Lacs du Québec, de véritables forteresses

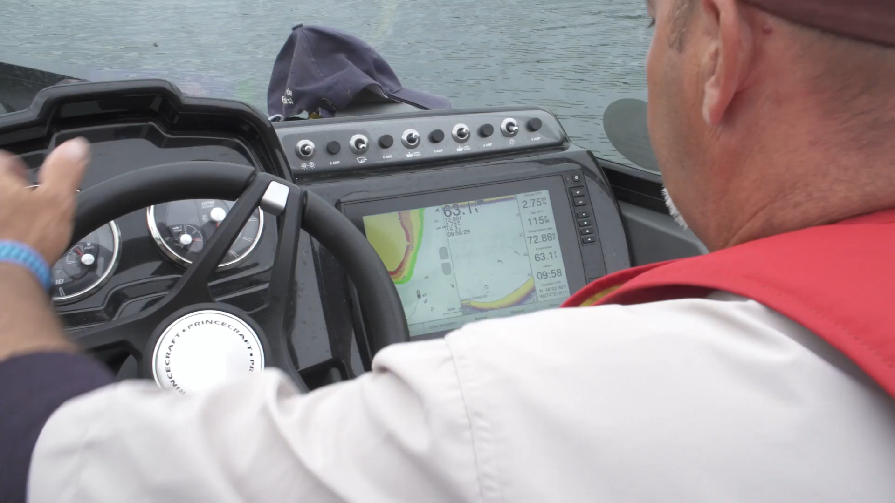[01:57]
Il estime que je poigne 45-50 pieds de creux. Oh!
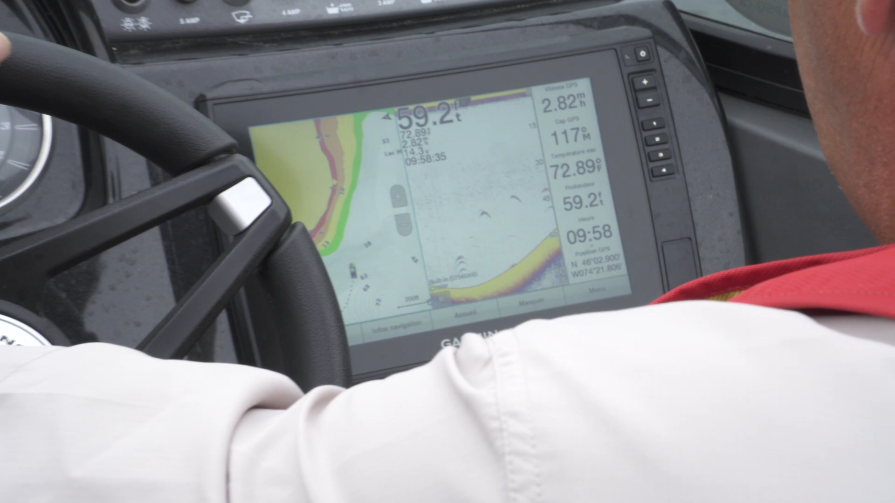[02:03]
On screen: depth 59.2 ft
Ça, c'est beau! Ça, c'est beau, ça! 40 pieds. Il y a un bel écho un peu maintenant.